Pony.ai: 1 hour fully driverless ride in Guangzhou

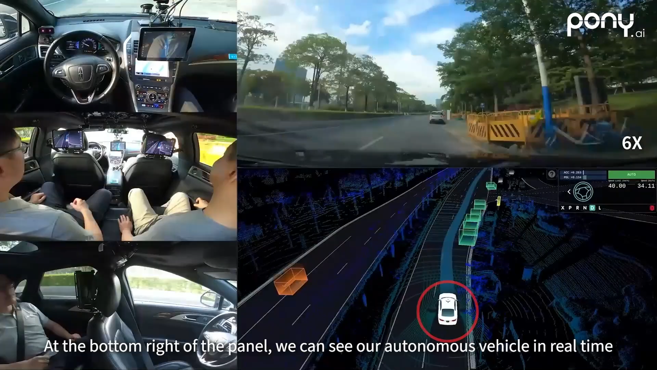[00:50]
the status of traffic lights, posted speed limit, our vehicle's speed, and the swing of the steering wheel.
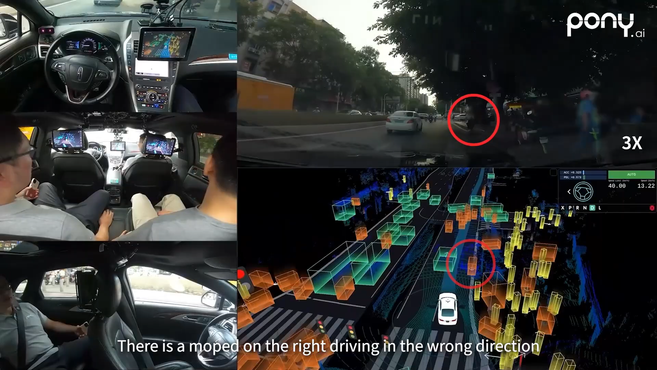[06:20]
There is a moped on the right driving in the wrong direction. Our trajectory veers slightly to the left to nudge around it.